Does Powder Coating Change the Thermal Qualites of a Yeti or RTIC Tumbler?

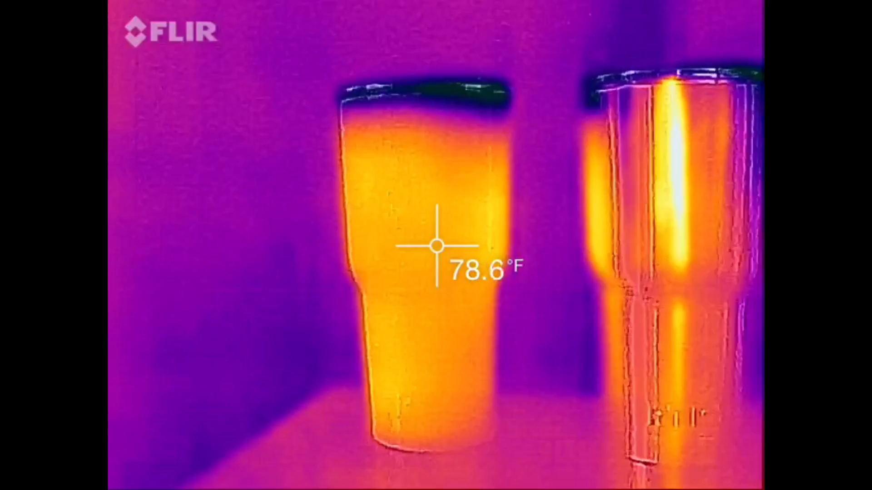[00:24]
On screen: spot 78.6°F
a stainless steel Yeti on the right and we're gonna test to see whether powder coating makes a difference whether you have a Yeti or an Arctic or an Orca if you personalize your Yeti by powder coating is it going to make a difference in how well your Yeti Arctic Orca functions okay
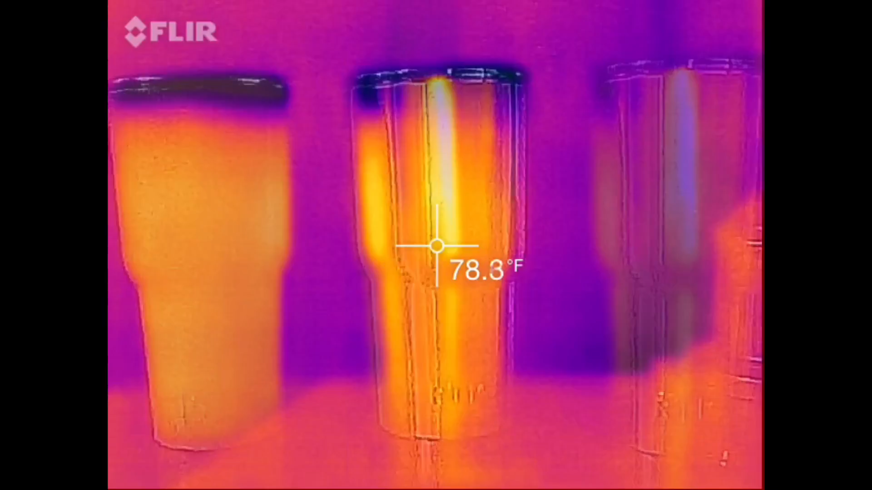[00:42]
On screen: spot 78.3°F
here we are at our two and the readings don't seem to be much different here
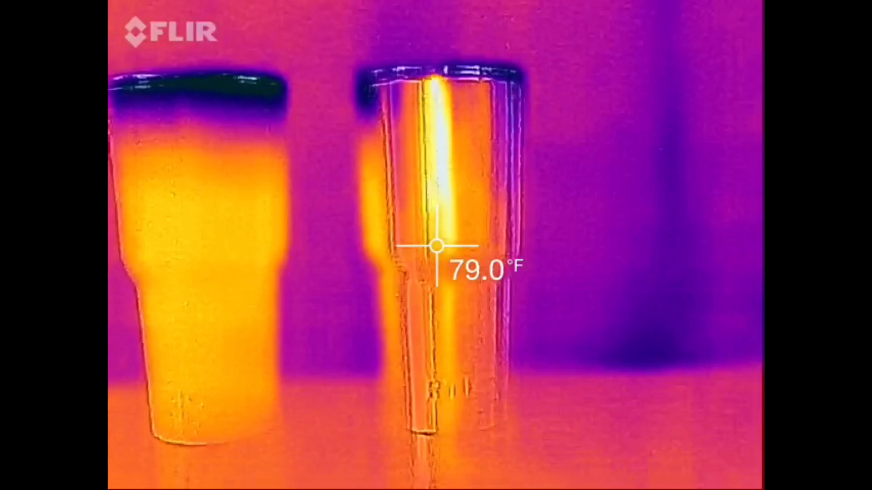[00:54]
On screen: spot 79.0°F
we are in our three again I don't see a whole lot of difference in the temperature readings
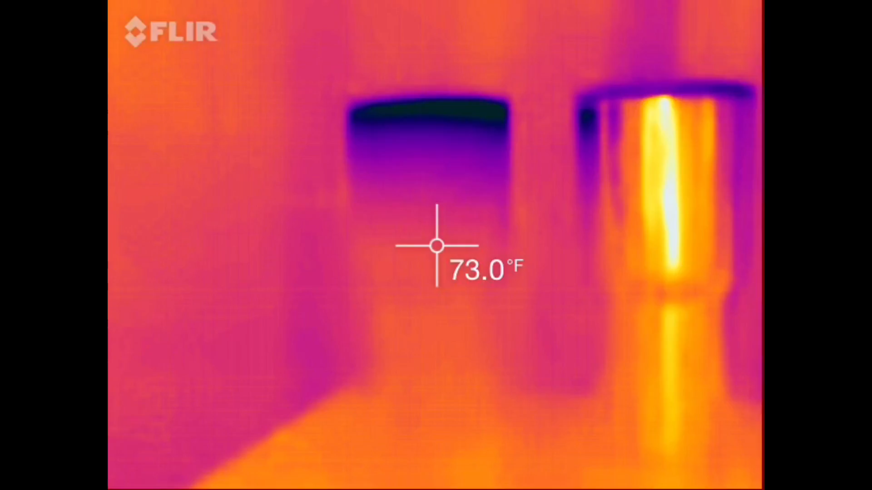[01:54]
On screen: spot 73.0°F
okay this is the last reading I'm taking before pouring out the water again this is about 18 hours later it's the following morning we started this previous day again the numbers are really close I mean any temperature difference is basically the air temperature in that room being absorbed by the powder coating